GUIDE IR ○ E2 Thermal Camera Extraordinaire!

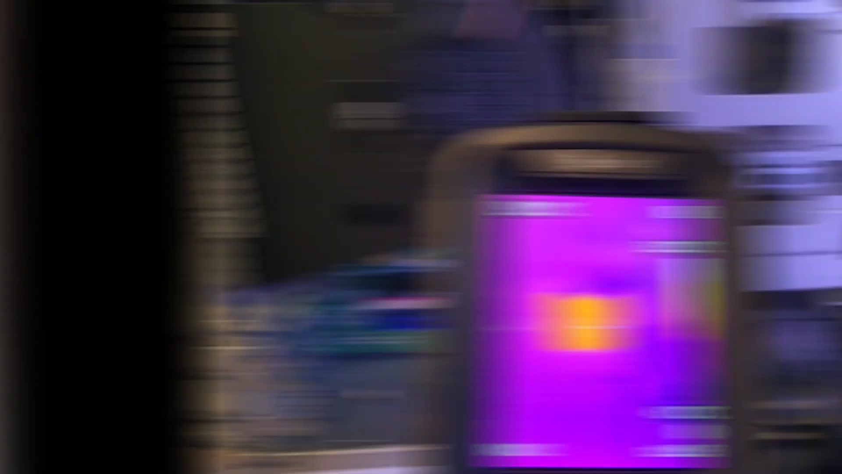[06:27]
i am looking at a dell computer that's had some overheating
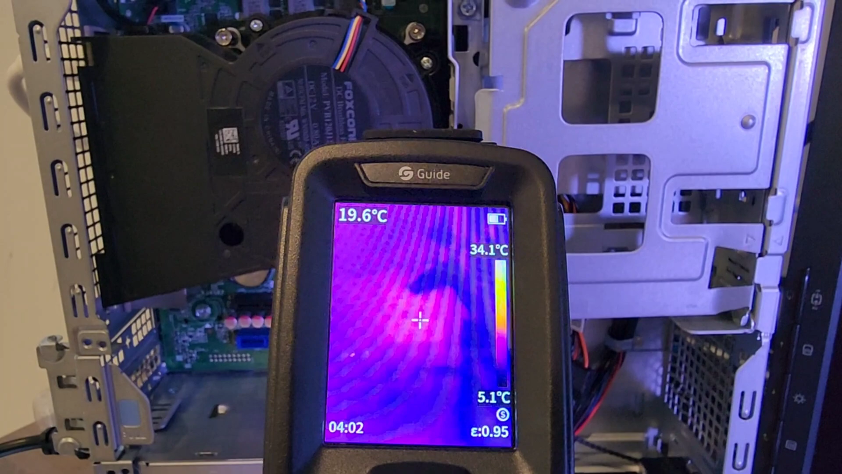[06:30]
On screen: spot 19.6°C, scale top 34.1°C, scale bottom 5.1°C
issues that at least we thought with that heat sink but um lo and behold it's not overheating
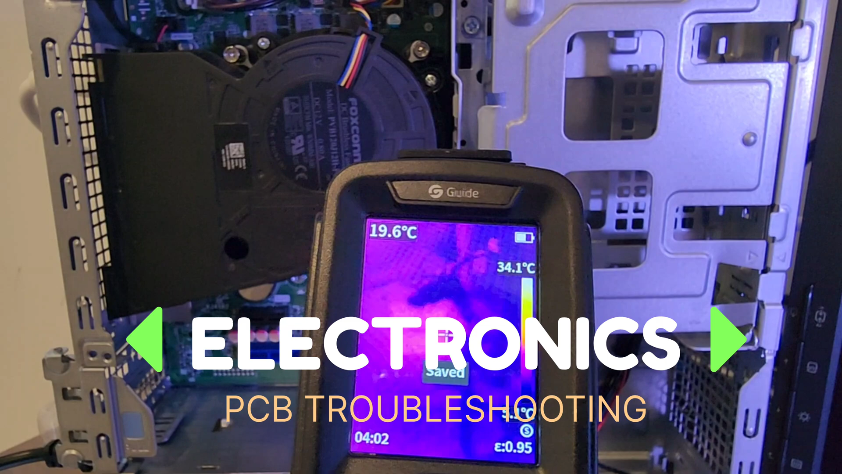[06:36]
On screen: spot 19.6°C, scale top 34.1°C
no temperature looks to be well within spec this is another instance where a
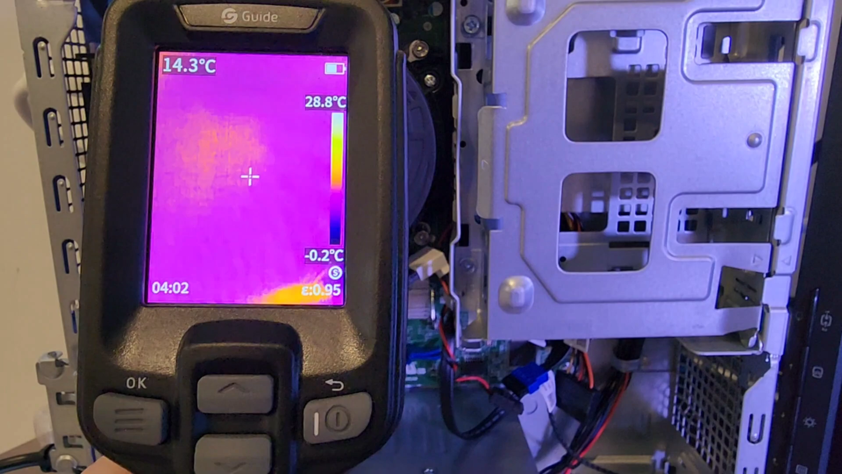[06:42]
On screen: spot 14.3°C, scale top 28.8°C, scale bottom -0.2°C
thermal camera can come really handy and save a lot of time when it comes to troubleshooting
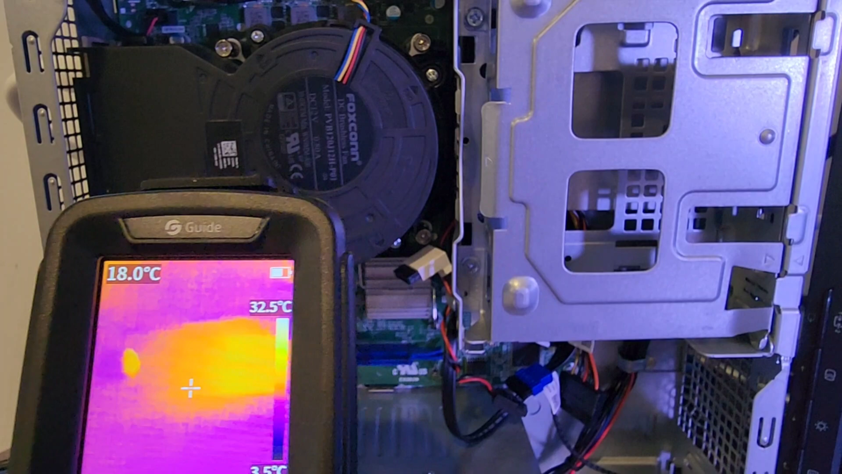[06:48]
On screen: spot 18.0°C, scale top 32.5°C
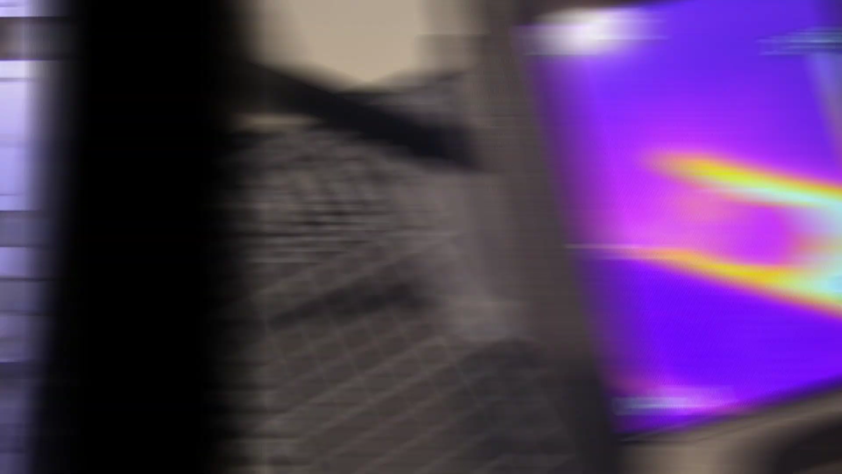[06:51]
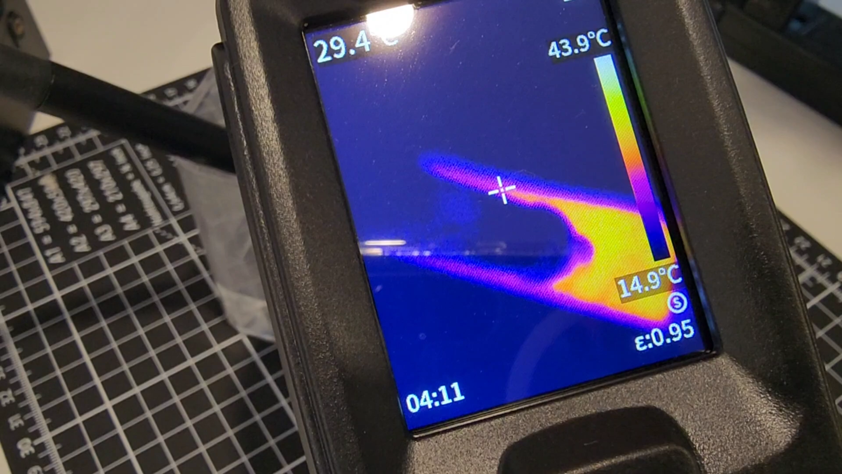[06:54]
all right right now we're going to check the temperature of water being heated up by a soldering iron
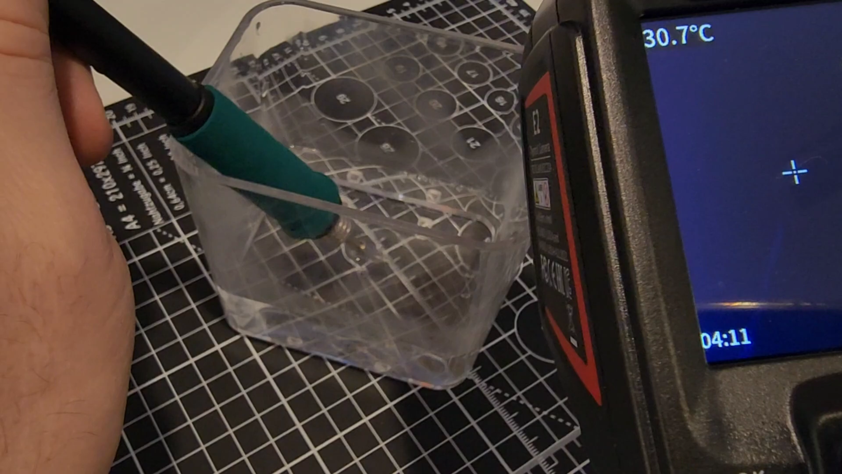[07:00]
On screen: spot 30.7°C
doesn't take long to heat believe you me
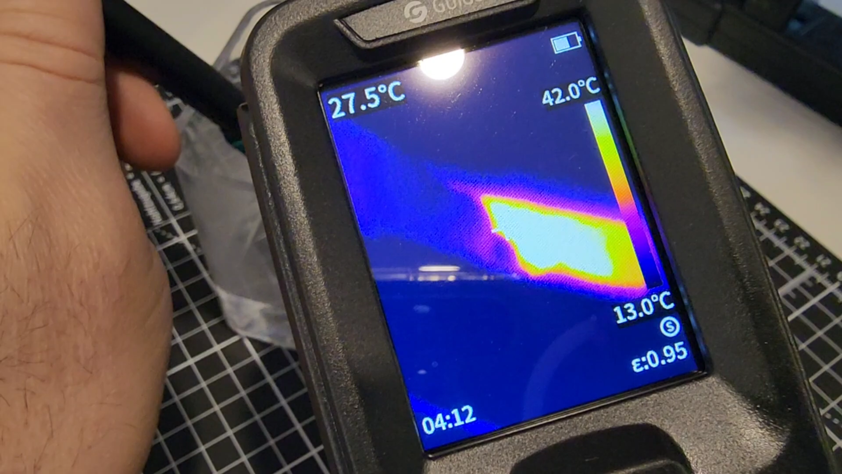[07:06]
On screen: spot 27.5°C, scale top 42.0°C, scale bottom 13.0°C
and there we are right now sitting at 81.5 degrees 81.3
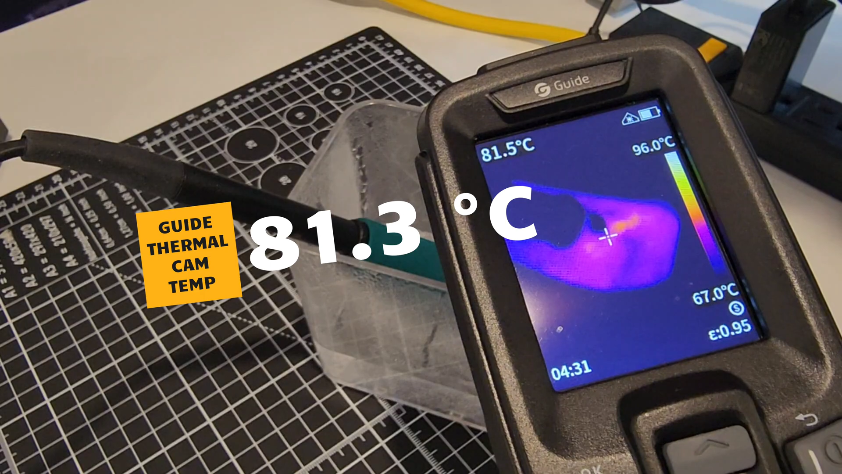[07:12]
On screen: spot 81.5°C, scale top 96.0°C, scale bottom 67.0°C
compare that to the fluke 82.1 awfully close
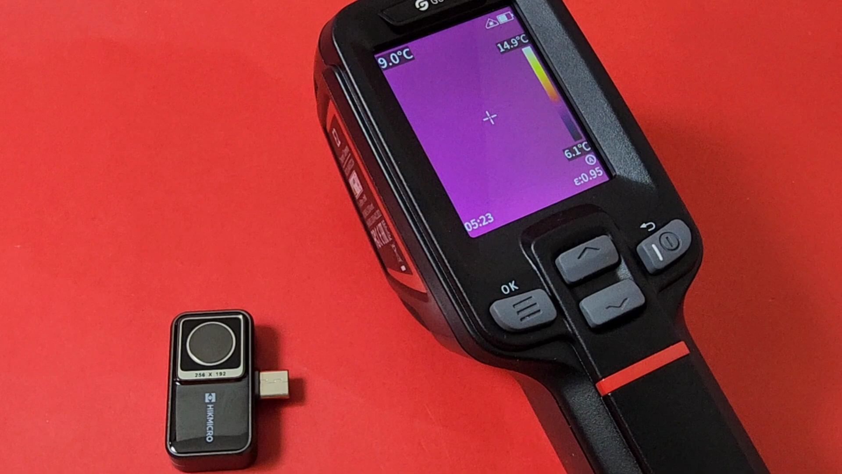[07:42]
On screen: spot 9.0°C, scale bottom 6.1°C
you know these ones that just stick onto your mobile phone plug-in or via usbc uh no this is a full-size thermal imaging camera and that being said i think it's a good thing hey it's nice to have that solid portability where you don't always have to rely on a third-party device like a mobile device to get your images so full-size thermal camera that's a plus